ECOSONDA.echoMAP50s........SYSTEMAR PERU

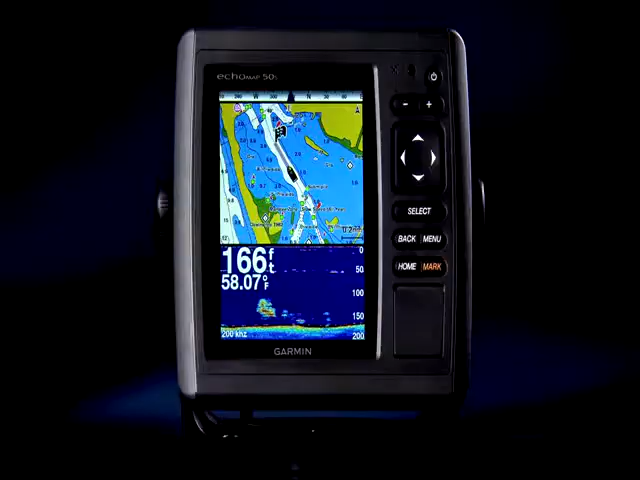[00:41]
On screen: depth 166 ft, water 58.07°F
The Echo Map 50S has a new look that's smooth and clean.
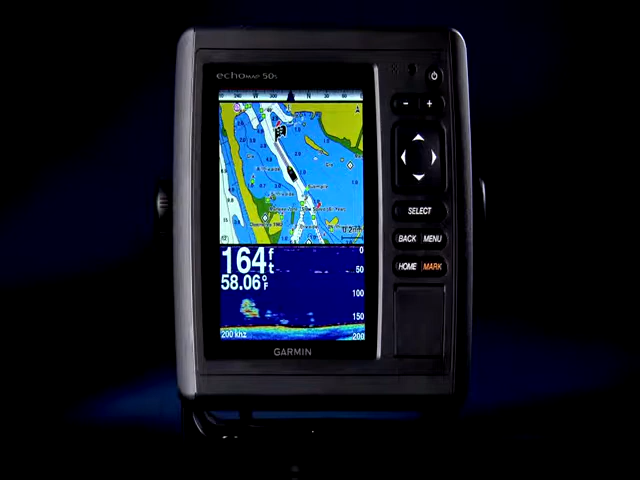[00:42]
On screen: depth 164 ft, water 58.06°F
In fact, this 5-inch unit takes up less dash space than a 4-inch unit from last year.
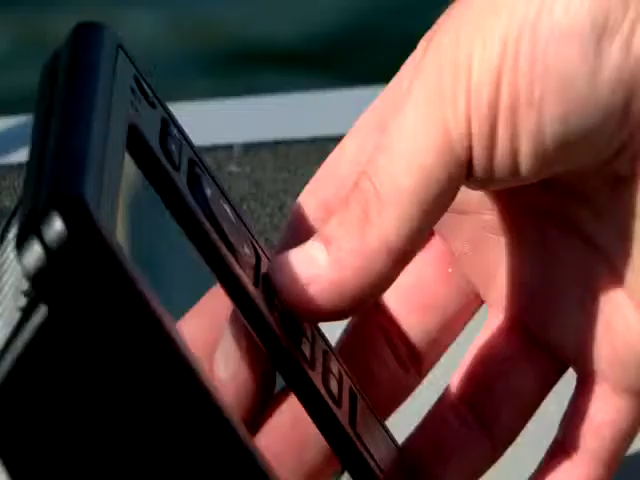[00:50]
The new design also allows you to bracket mount the unit,
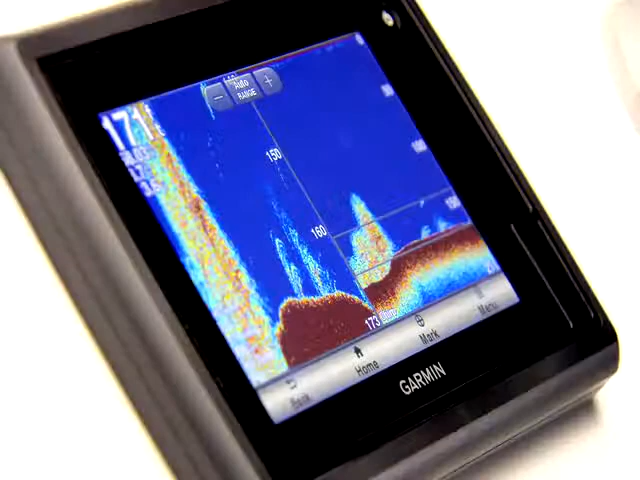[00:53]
or flush mount the unit, or for the ultimate low-profile look,
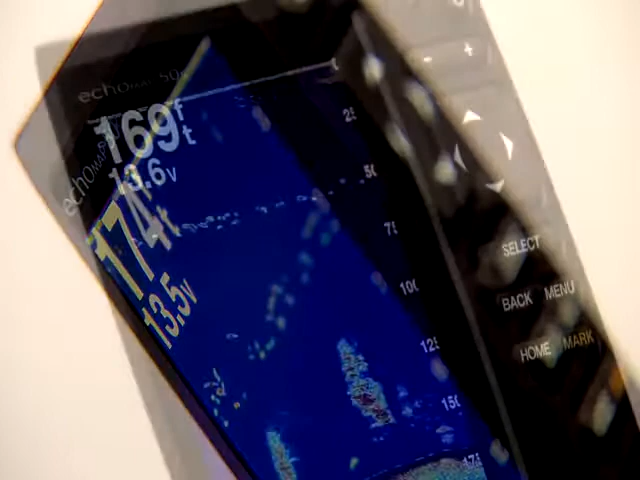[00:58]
flat mount it from behind the dashboard using the optional flat mount kit. And even though the Echo Map 50S is our least expensive GPS sonar combo, it still offers the user a boatload of features.
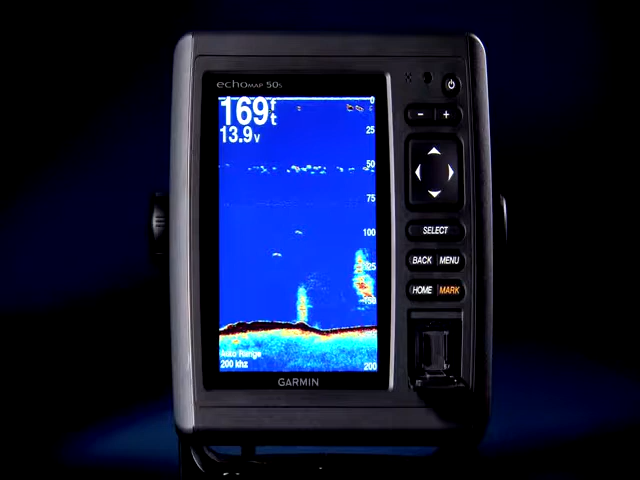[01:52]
On screen: depth 169 ft
so you can have a cartography card inserted on one side and a blank card to store user data on the other.
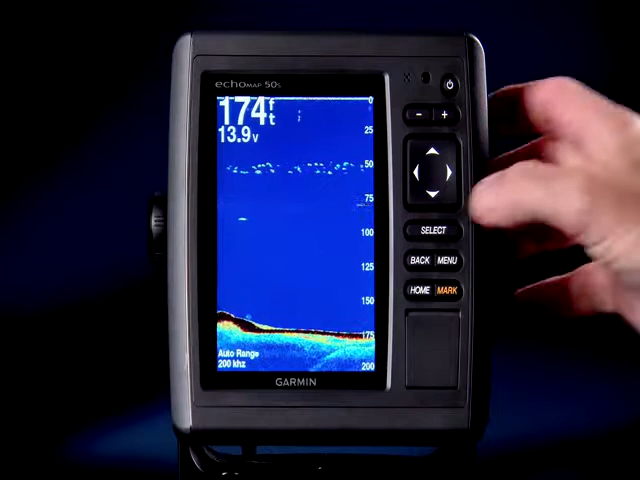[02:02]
On screen: depth 174 ft
And speaking of data cards, a great new feature on the Echo Map series is its ability to record sonar data to one of those micro
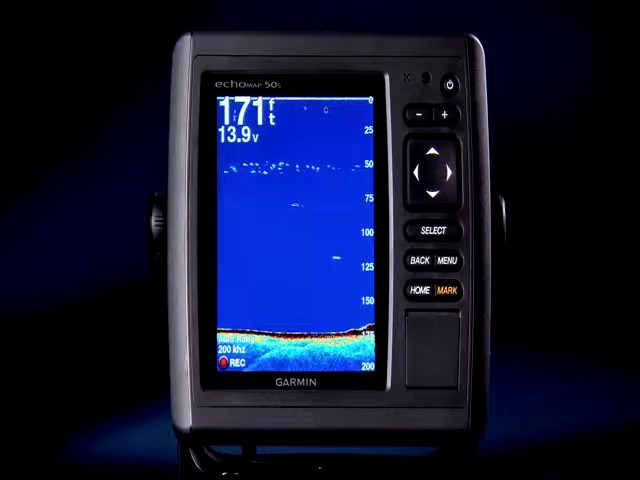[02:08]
On screen: depth 171 ft
SD cards so you can review some of your favorite fishing holes later on. One of the coolest new features on the Echo Map 50 is its built-in wireless connectivity.
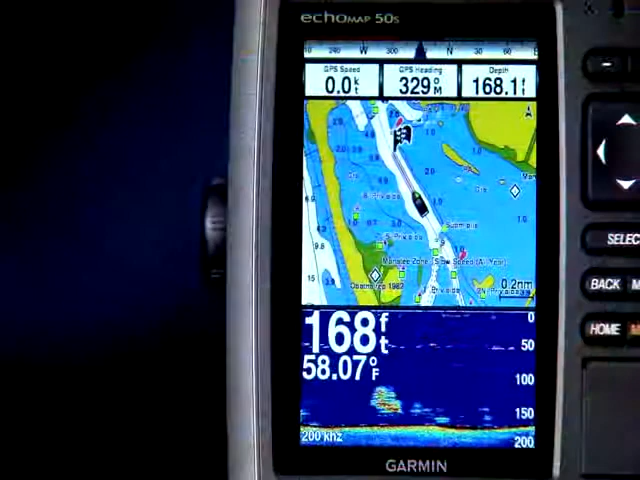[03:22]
On screen: water 58.07°F
With a big bright screen, HD ID sonar, 10 hertz GPS,
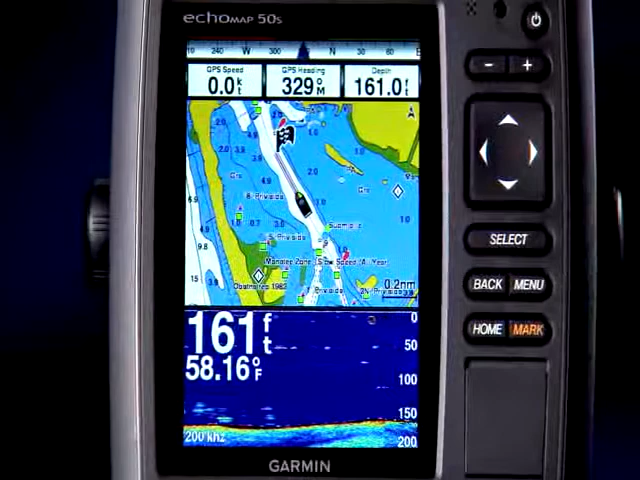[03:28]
On screen: water 58.16°F
wireless connectivity, and more, you'll see the Echo Map 50 S packs big value in a small package.